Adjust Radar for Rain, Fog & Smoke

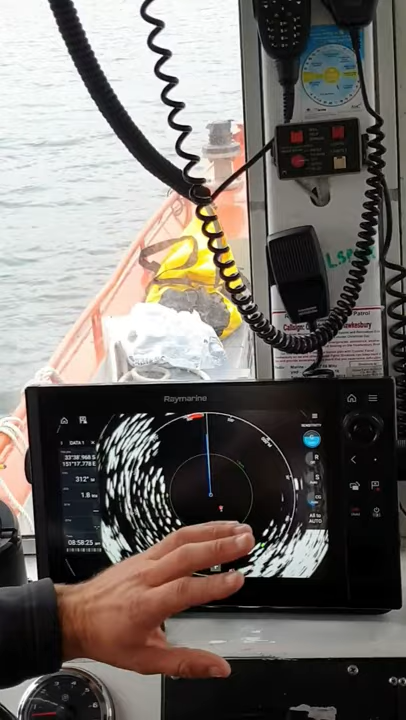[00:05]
By default they're pretty good. Yep.
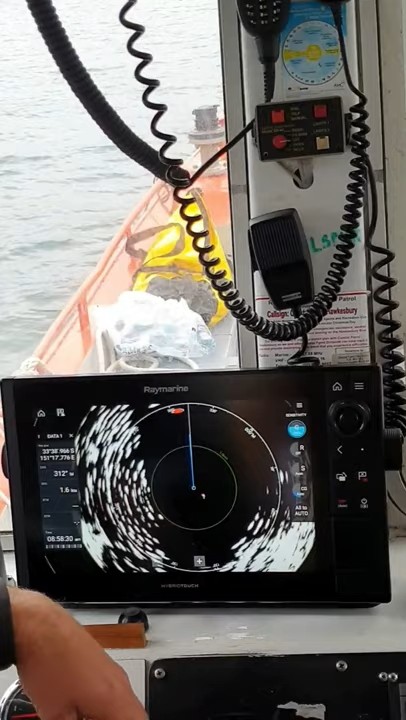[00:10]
Go back ten years ago I would have said yes you will need to work a few of them. I'm just going to jump out of Doppler mode for a minute because there is one
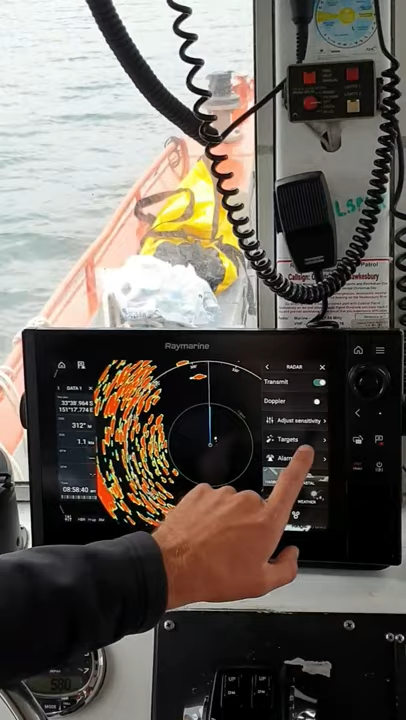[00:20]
setting which I do want you to look at and that's the rain setting. Okay if it poured down rain right now the screen would essentially go completely red.
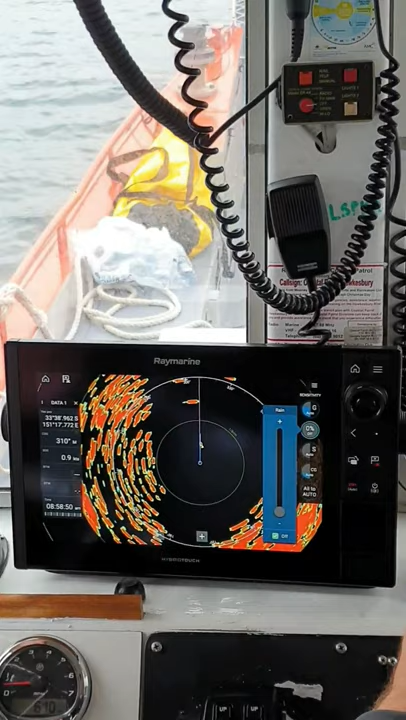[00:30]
You come in here press the rain and we just dial it up until
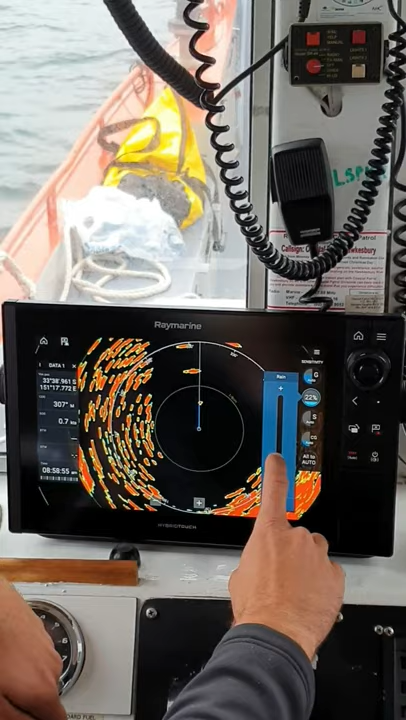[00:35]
we see these images start to break apart again. And that's how you'll operate in the rain.
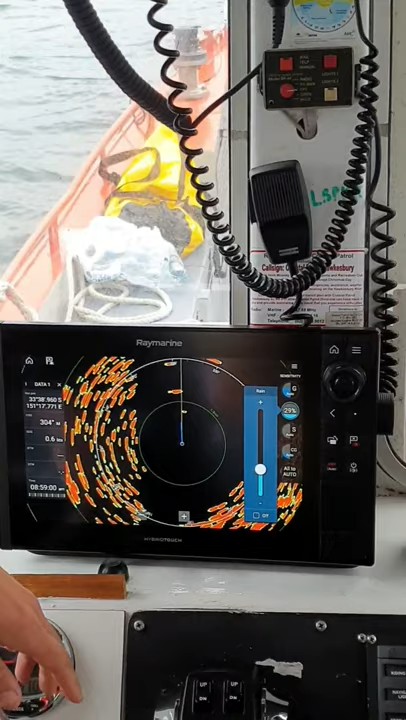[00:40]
That's good too. And what I recommend is next time you're on the boats at the base and
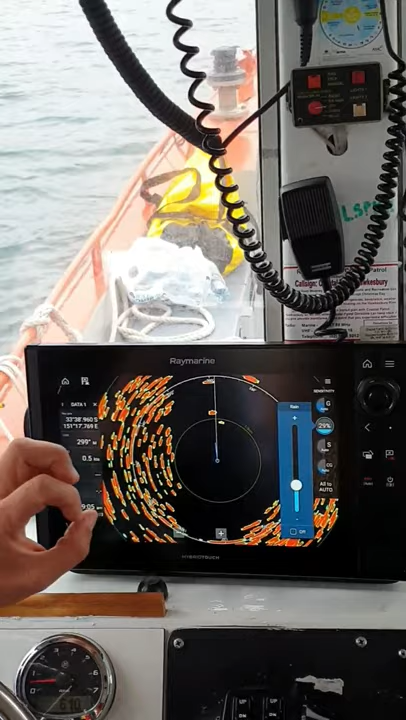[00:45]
you're stationary and it's raining come down and have a look at that setting.
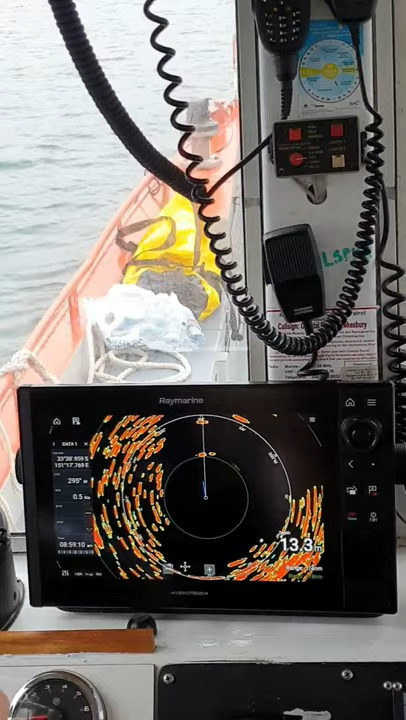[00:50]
So you can get an idea of okay we need to come in and
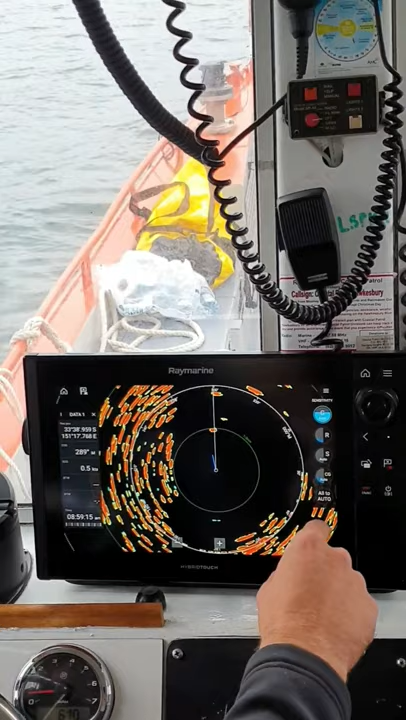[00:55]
in moderate rain we need to come up to you know up to 40 percent.
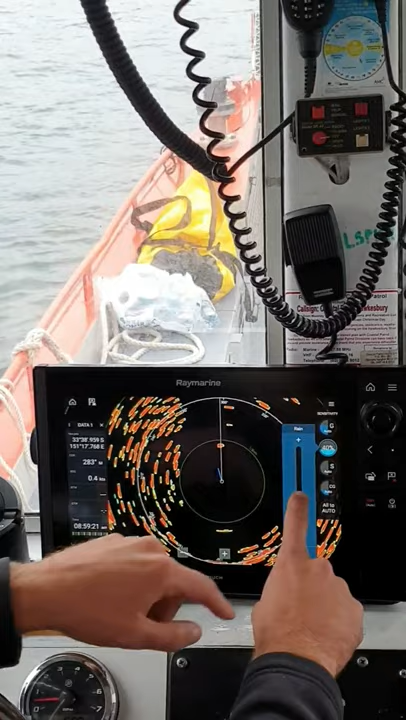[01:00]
Is it all right? Is it the same in fog and smoke? It'll be similar yeah.
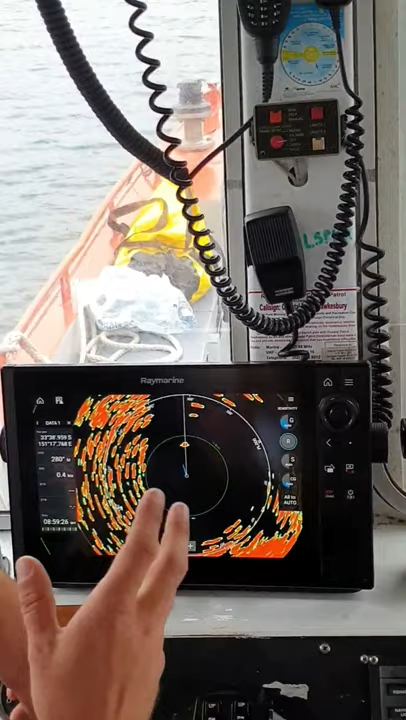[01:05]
Fog not so much, smoke not so much. But rain, rain is a bit of a killer. Well